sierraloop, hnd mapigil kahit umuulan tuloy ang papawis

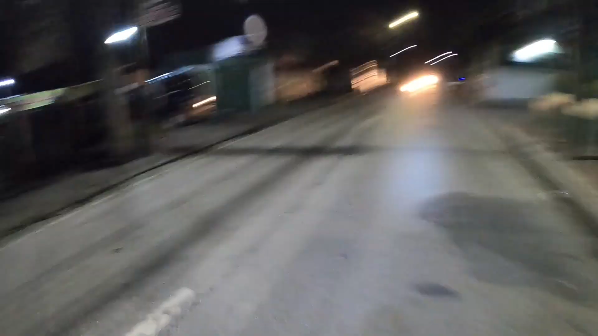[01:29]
Ay, mga kapaps, nakita na kami ni Sir Rio. Ayan sa likod. Hello, morning.
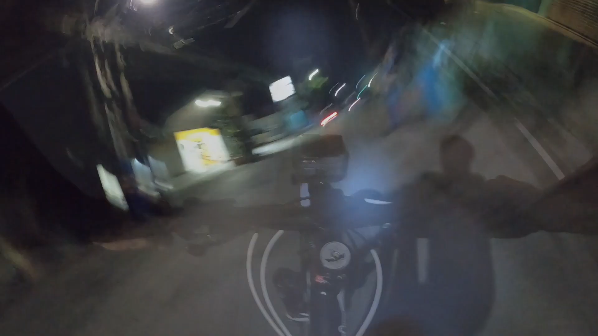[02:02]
Ayan mga kapaps, ito yung papunta ng, ito, parang na to pa, Mindanao Avenue.
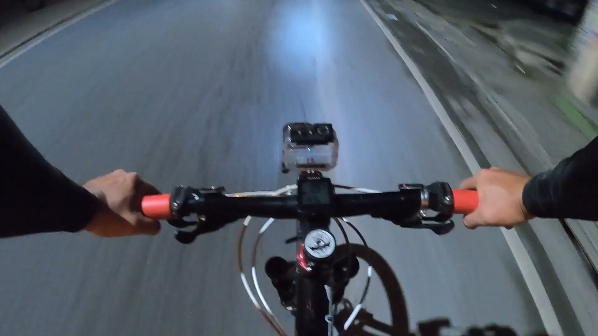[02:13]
Aga-aga lobat yung paminda na abin nila to. Yan, kakalan tayo ngayon dito, papunta naman tayo ng C5. Kakaliwa tayo sa may stoplight sa may Kentucky yata yun. Yan, dito tayo ngayon, kakalan tayo, tapos kakaliwa tayo sa dun sa may stoplight dun sa dulo, dito tayo kakaliwa.
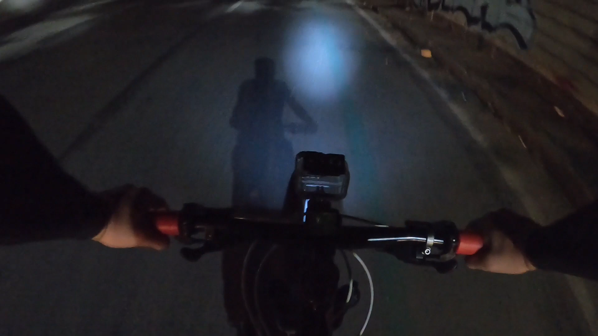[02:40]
Tara, papalis tayo. Ayan mga kapaps, nandito na tayo sa may Katipunan Road. Yan, nandito sa kaliwa ako.
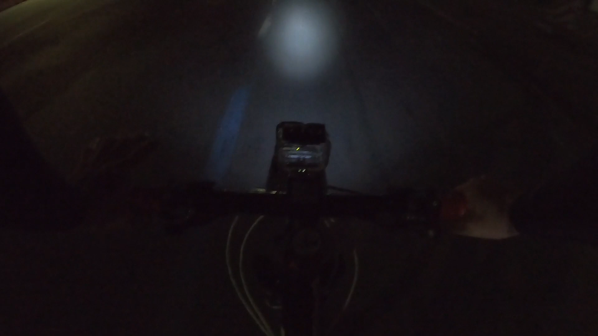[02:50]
Eskwela ako dati. Yan, Ateneo. Kapal lang po ka, no? Nandito na siya. Yan, Ateneo. Hindi, Miriam pa pala to. Miriam pa pala. Nasusunod pala. Nasusunod, Ateneo. Yan. Tapos, dyan sa may flyover. Dyan tayo sa ilalim.
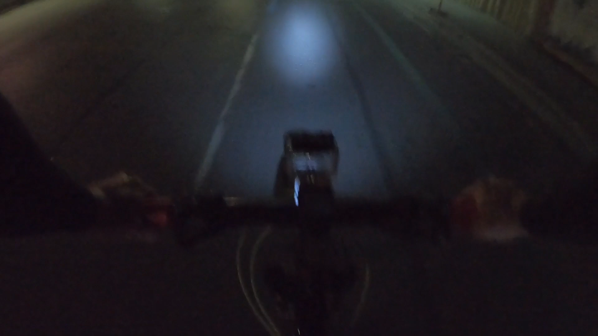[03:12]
Diyan tayo kakaliwa na papuntang Marikina. Yun. Yan, dito na tayo sa Ateneo. Dati kong school. Diyan, sa labas.
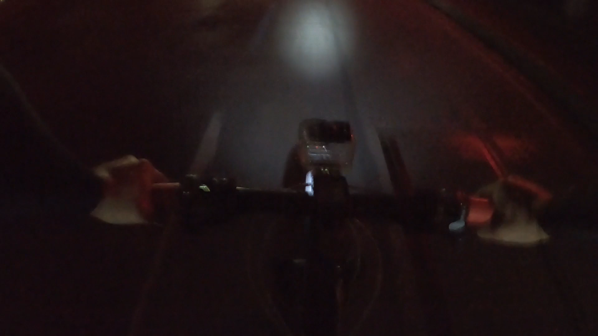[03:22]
Yan. Okay, tara. Papasok tayo dito. Yan mga kapas, nandito na ako sa... Nandito na kami pala. Hindi ako. Nandito na kami sa SM City ng Marikina. Ito yung tulay. Yan, kung nakikita nyo. Yan. Ito yung SM City sa kaliwa ko. Okay. Oh. Kita ba? Yan. Nasa SM City na kami ng Marikina. Ito yung nilubog nung nakaraang Ulysses.